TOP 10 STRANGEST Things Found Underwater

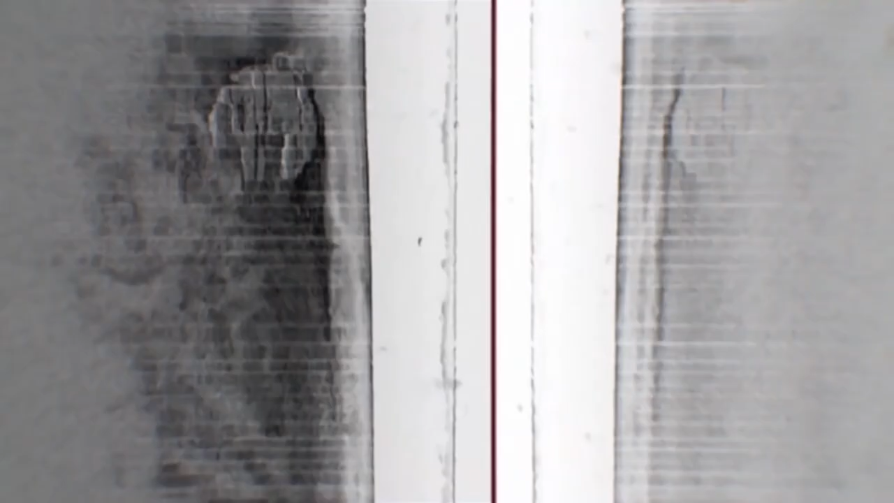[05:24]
a large circle, about 60 feet in diameter. You see a lot of weird stuff in this job,